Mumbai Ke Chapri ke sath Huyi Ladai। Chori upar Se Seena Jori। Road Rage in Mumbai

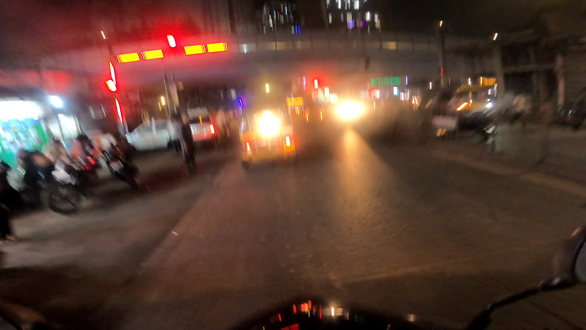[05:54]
जा रहा आगे लाइव चोड़ी कर रहा है बताओ रूपर से वह दो स्कूटी पे लड़के और वह भी साथ दे रहे हैं भरपूर उसका वह भी नशेडी टाइप के लग रहे हैं मेरेको इस वक्त गोवंडी में हैं और अभी इकल रहे हैं वापिस M.A.C. 2.0 यह चैनल का नाम है राइस